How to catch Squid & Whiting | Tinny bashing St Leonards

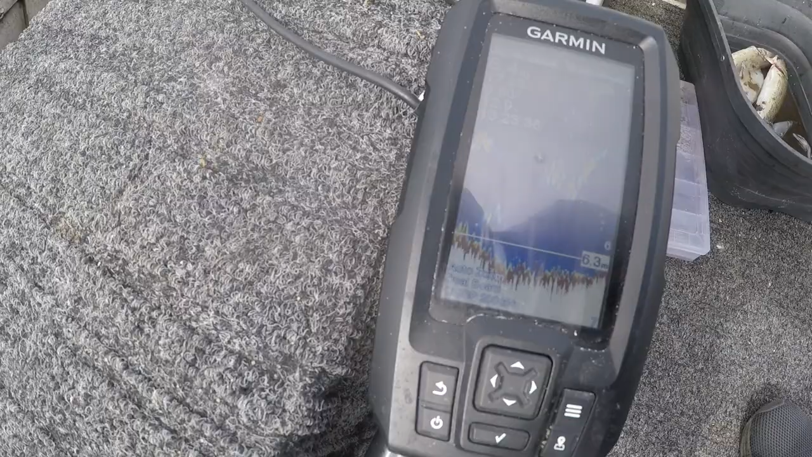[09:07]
Stopped at a nice little drop off type thing, just amongst the weeds and the sand.